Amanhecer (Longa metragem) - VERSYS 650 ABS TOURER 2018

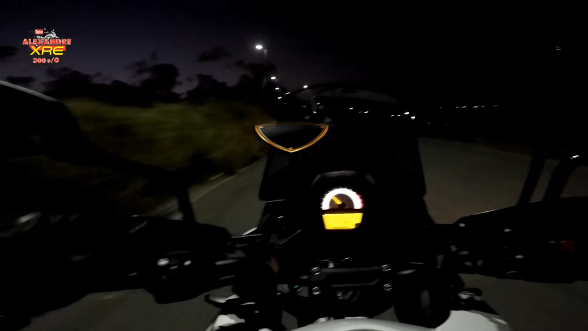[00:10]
Alexandre XRE 300. Esse vídeo vai ser um longa-metragem. É só para quem curte assistir passeio de moto. Nem vai ter muita conversa assim. Então, fica à vontade.
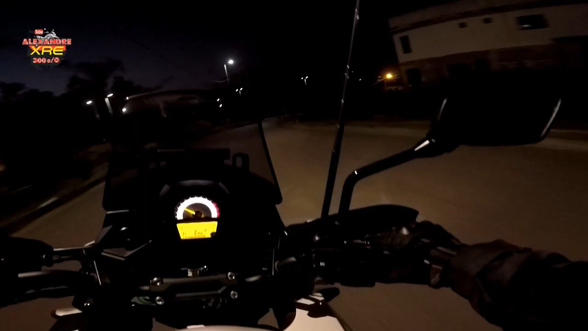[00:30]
Estamos pegando o amanhecer. São 4h44 da manhã
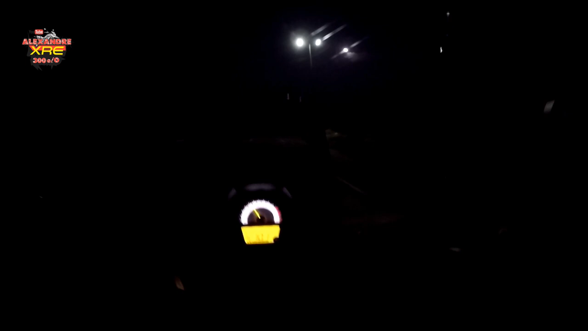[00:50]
em Pernambuco, região metropolitana de Recife. Lua cheia aí na frente e o sol tá quase chegando.